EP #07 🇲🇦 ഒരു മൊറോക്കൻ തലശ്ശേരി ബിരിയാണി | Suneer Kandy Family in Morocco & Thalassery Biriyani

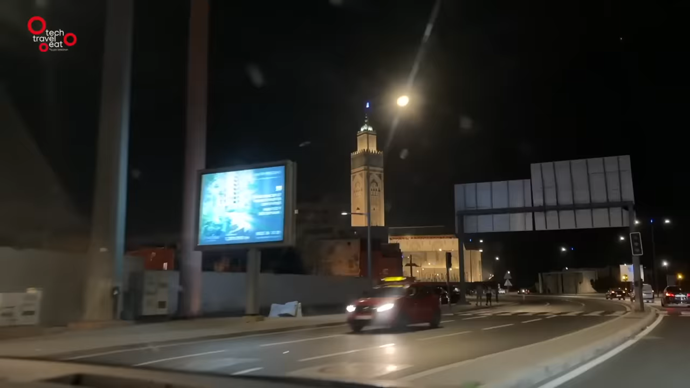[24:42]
ആ ഹാസൻ ടു മോസ്ക് ആണ് നമുക്ക് ഇവിടെ ഇതാ മുന്നേ കാണുന്നത്. ഓ, ഇത് ഞാൻ അന്ന് വന്നപ്പോ പകലാണ് കേട്ടോ കണ്ടത്. പകുതി കടലും പകുതി കരയും.